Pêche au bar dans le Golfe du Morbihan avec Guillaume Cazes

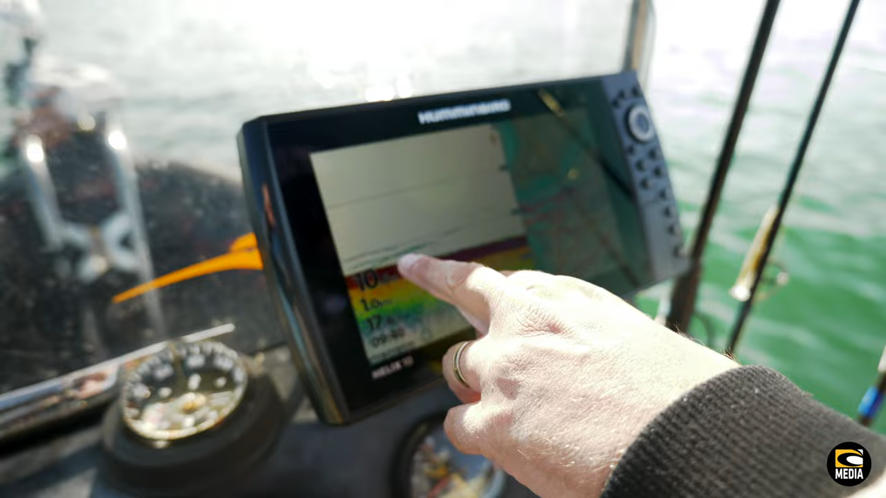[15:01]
Et du coup, on arrive à voir, c'est des tout petits poissons, sûrement des petites grises, qui traînent près du fond. Donc souvent, c'est elles dont on parlait tout à l'heure, qui servent de casse-croûte au gros bar.
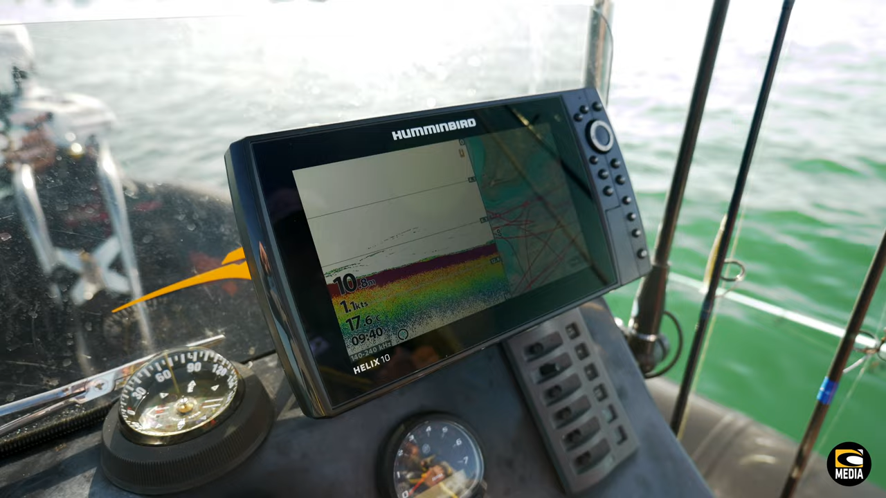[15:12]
Il y a deux ans, avec des clients, sur le même poste, premier poisson, 2,5 kg.
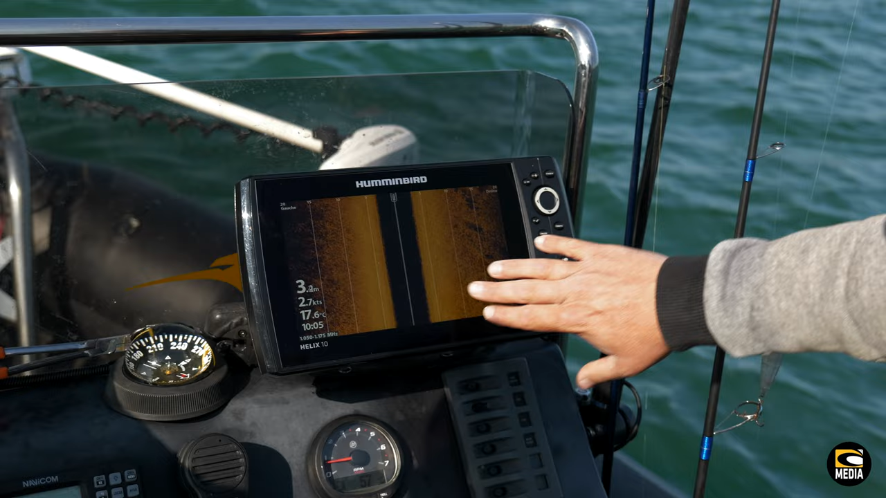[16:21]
On screen: water 17.6°C, speed 2.7 kn
Mais voilà, quoi. On est sur un plateau avec les austères. Et donc, c'est ça qu'on va pêcher. On est parti ? Allez. Un, un. Allez. Hop, hop.